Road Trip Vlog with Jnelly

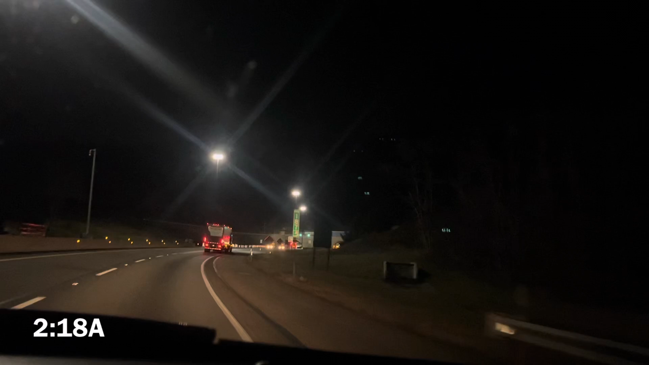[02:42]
It is currently 2:18, and we're going through our third mountain. This one don't have a name on it. So, I guess they're like redoing the signs for this one.
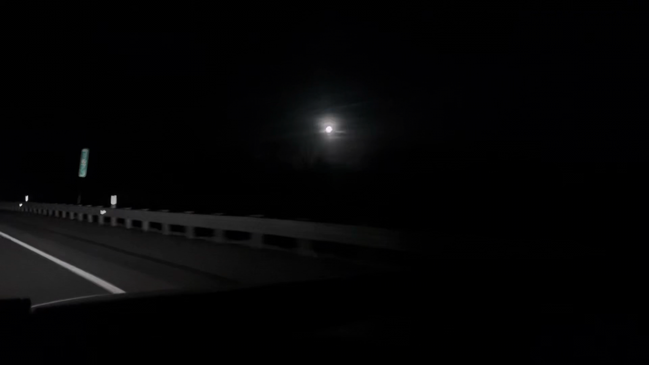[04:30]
As you guys can see, it's finally daylight.